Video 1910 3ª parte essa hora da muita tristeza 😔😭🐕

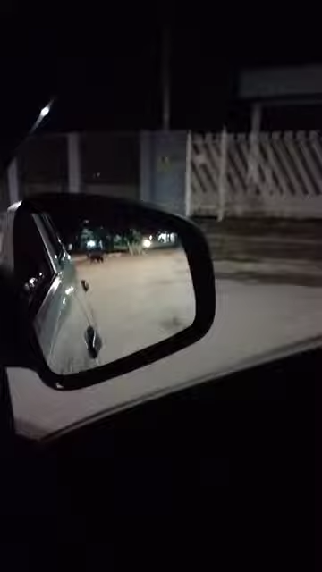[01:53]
ó Dá dó demais, gente Olha aí, ó Olha o tamanho desse filotinho na rua,